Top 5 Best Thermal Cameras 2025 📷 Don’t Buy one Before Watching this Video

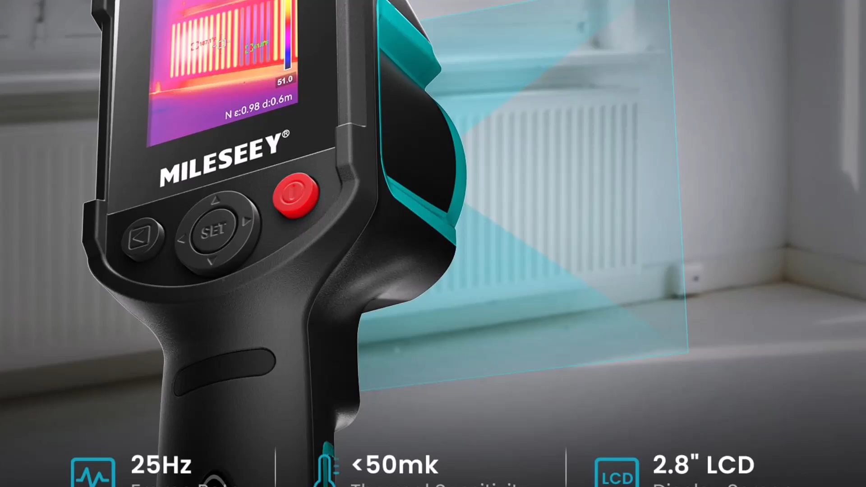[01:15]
With a refresh rate of 25Hz,
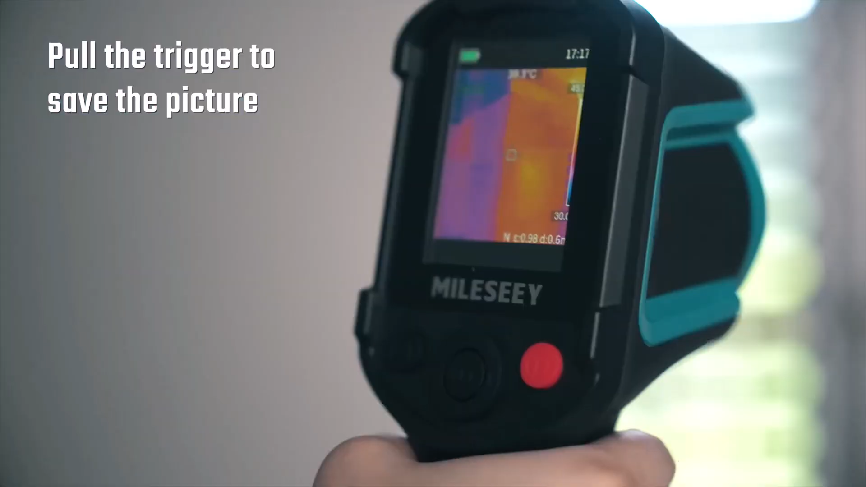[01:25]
Its wide temperature range, from negative 4 degrees Fahrenheit to 1,022 degrees Fahrenheit, makes it suitable for diverse tasks, whether identifying heat leaks in construction projects,
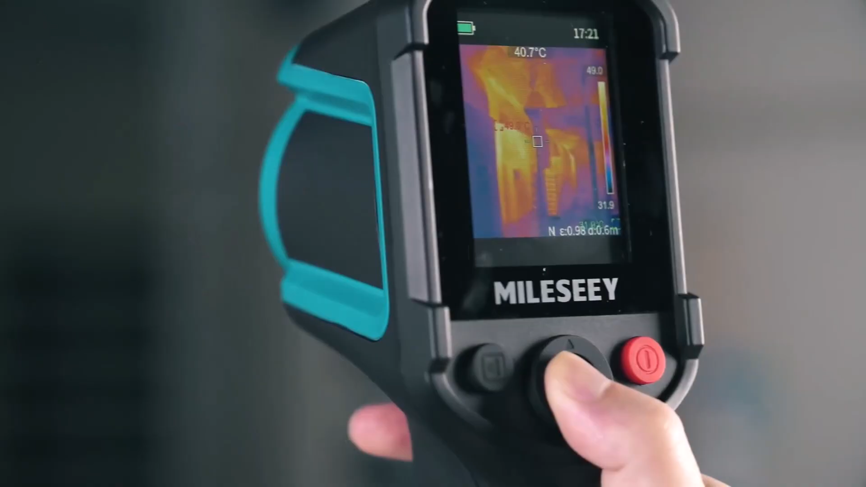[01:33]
On screen: spot 40.7°C
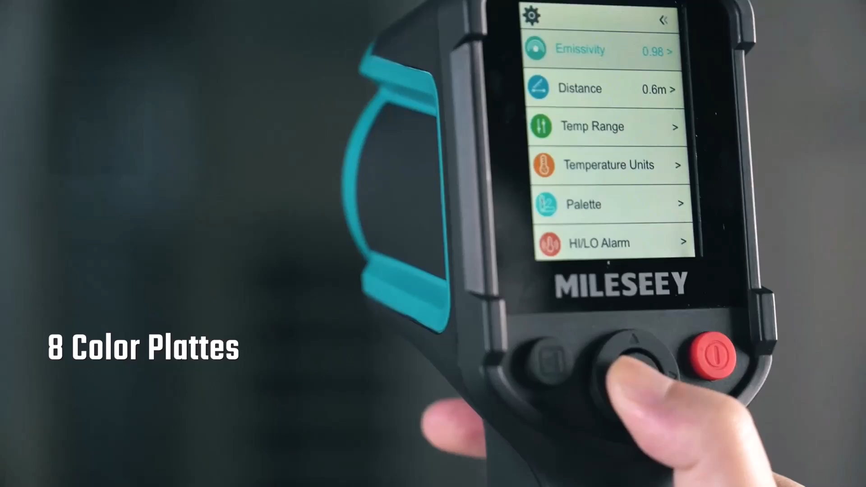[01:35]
troubleshooting electrical systems, or monitoring machinery operations.
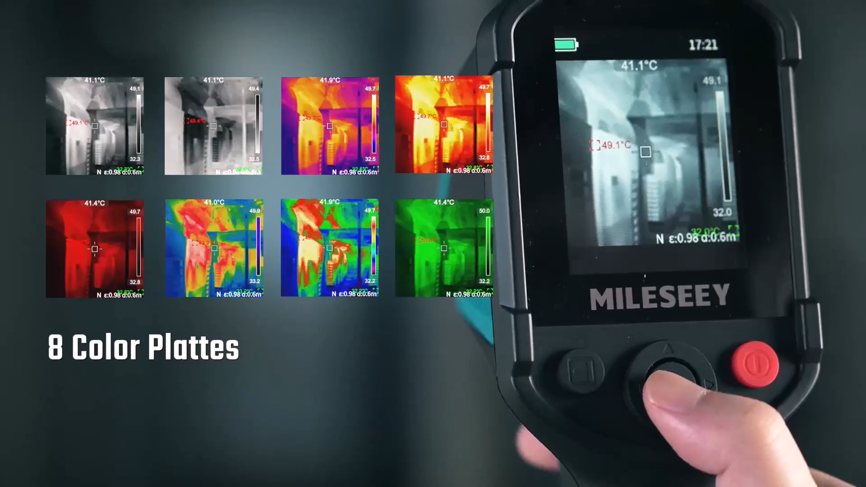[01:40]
On screen: spot 41.1°C, max 49.1°C
Designed for convenience, the Milla-CTR-10 is lightweight and easy to handle, ensuring users can operate it comfortably over extended periods.
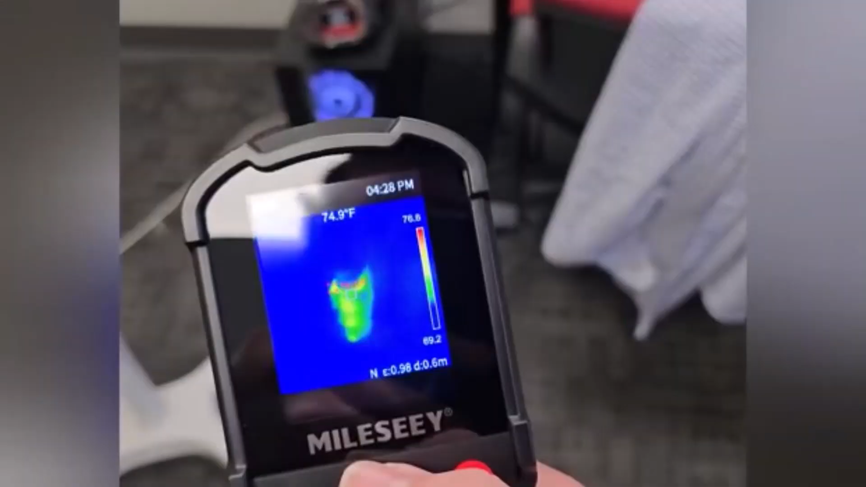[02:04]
On screen: spot 74.9°F
The Milla-CTR-10 is an ideal choice for those seeking an efficient and user-friendly thermal imaging device.
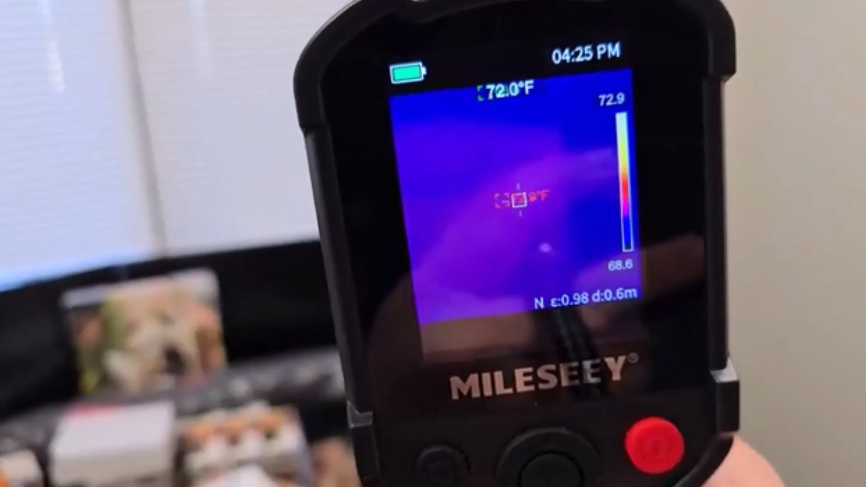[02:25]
This thermal camera is a valuable addition to your toolkit, ensuring versatility and ease of use.
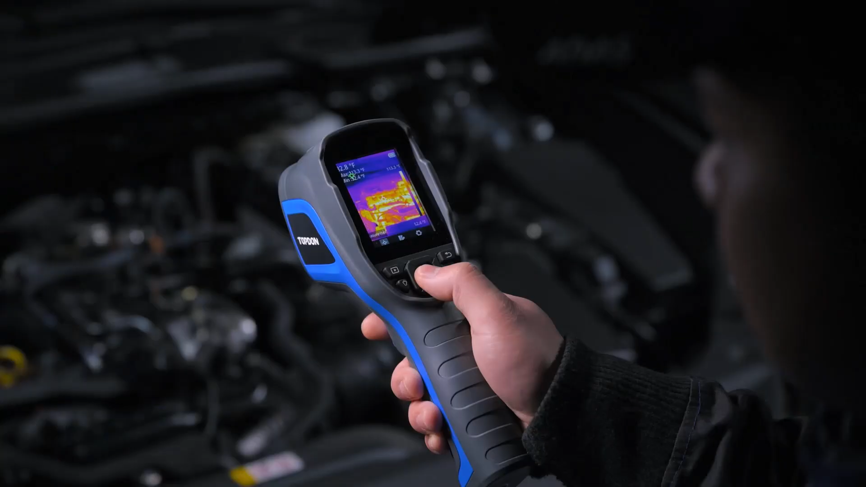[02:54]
this thermal camera is specifically designed for precise and clear heat detection.
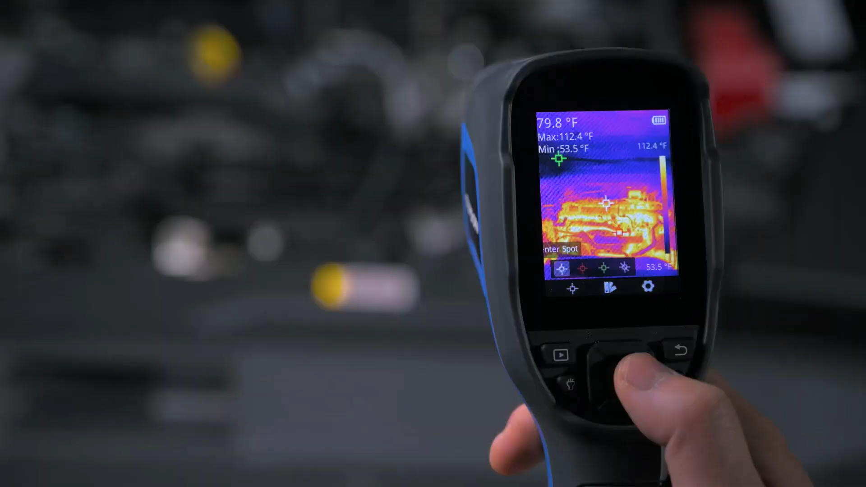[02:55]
On screen: spot 79.8°F, max 112.4°F, min 53.5°F, scale top 112.4°F
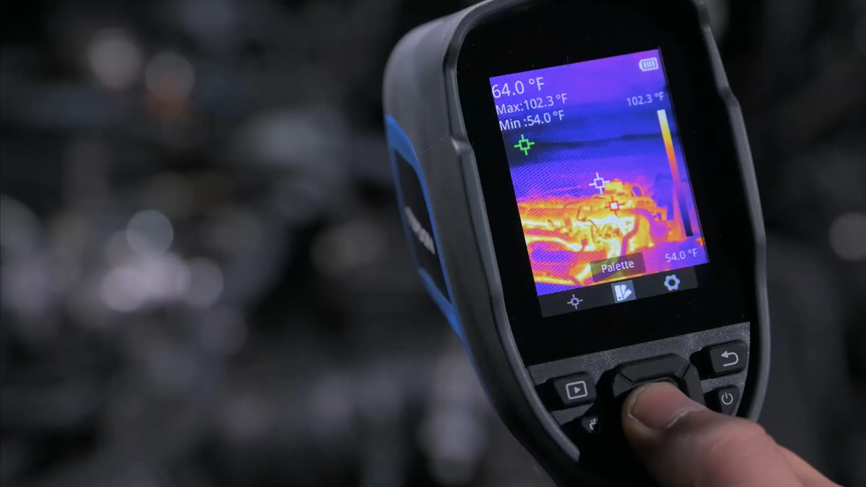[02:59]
On screen: spot 64.0°F, max 102.3°F, min 54.0°F, scale top 102.3°F, scale bottom 54.0°F
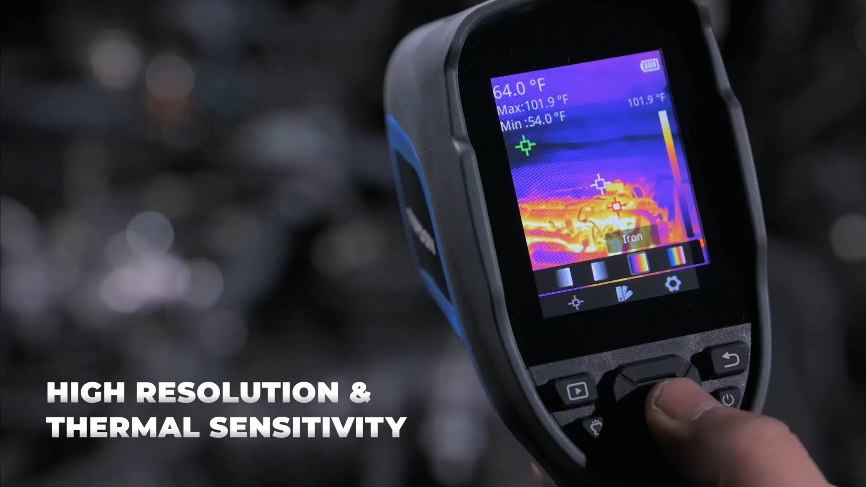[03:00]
On screen: spot 64.0°F, max 101.9°F, min 54.0°F, scale top 101.9°F
Its high-quality imaging makes it well-suited for a variety of applications,
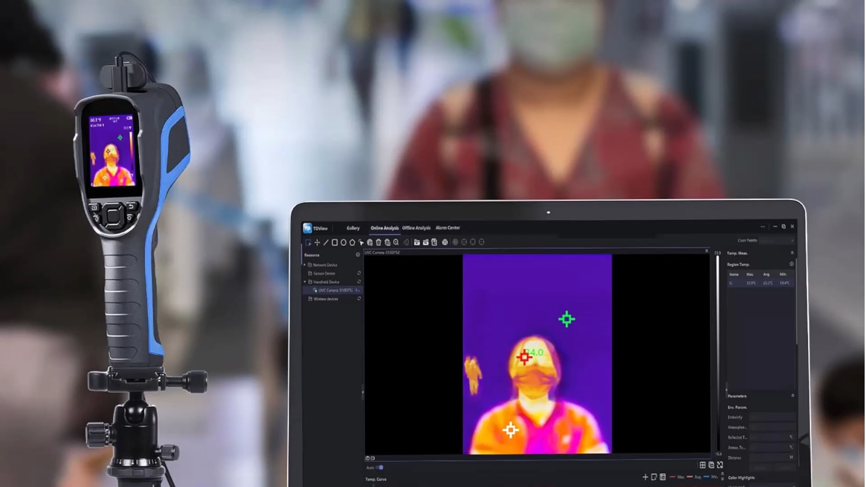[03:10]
Engineered for maximum efficiency,
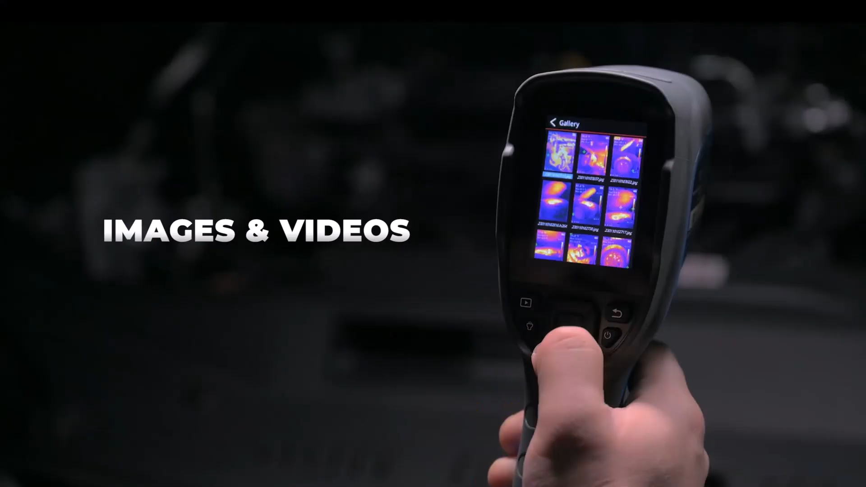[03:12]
the Topton TC4 ensures a smooth and reliable performance